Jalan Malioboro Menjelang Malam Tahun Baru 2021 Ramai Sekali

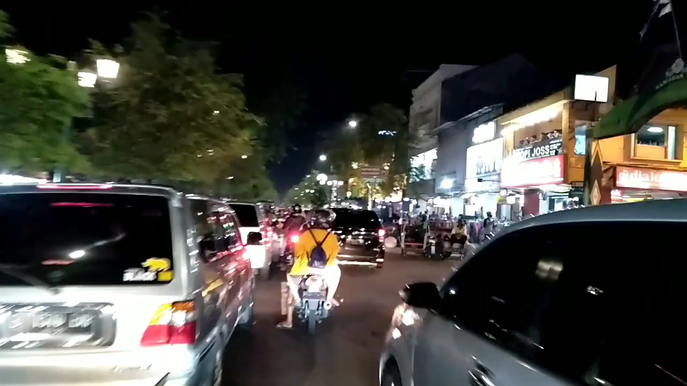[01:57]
Malam Natal tahun 2020 ini Malioboro ternyata padat, merayap
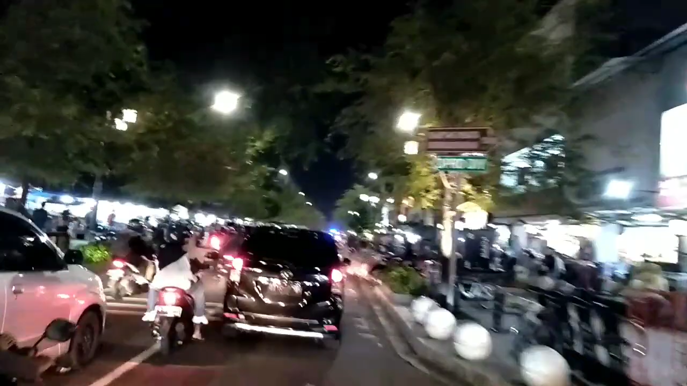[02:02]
ya, karena kemarin memang diharuskan pakai, yang datang ke Jogja pakai rapid antigen.
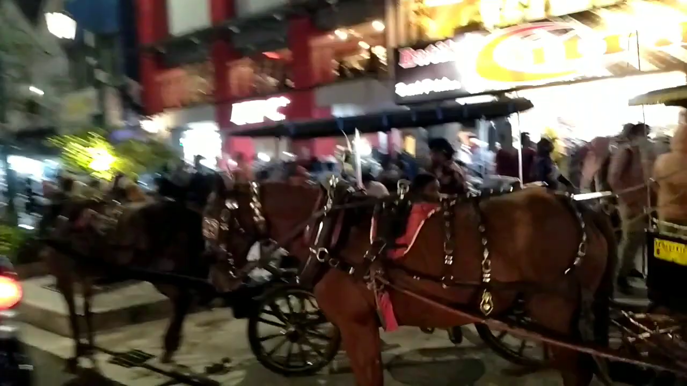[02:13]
Tapi ya ini nyatanya memang di Malioboro padat malam Natal tahun 2020 ini, guys.
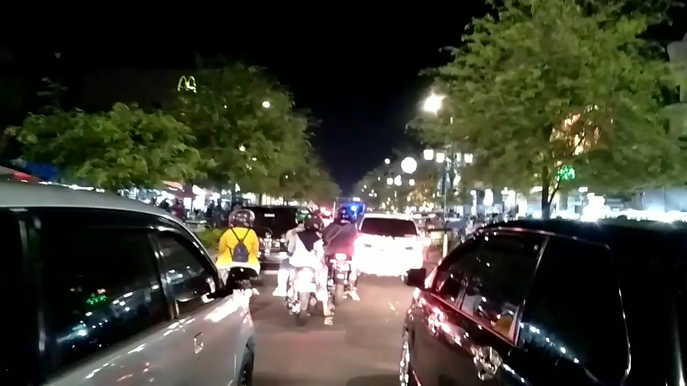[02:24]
Nah, ini Jalan Malioboro, guys. Bisa kita amati kendaraan banyak,
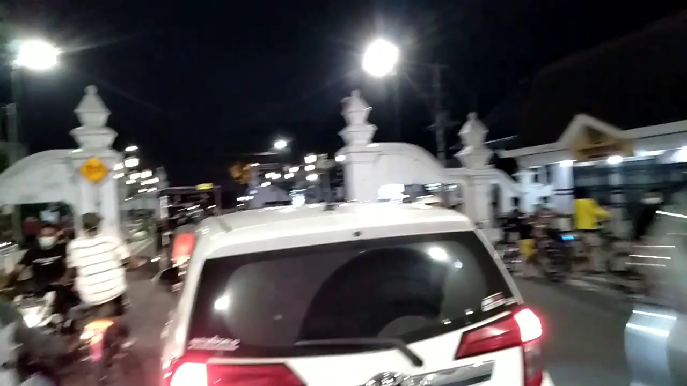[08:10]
Nah, kita masuk ke kawasan Alun-Alun Utara yang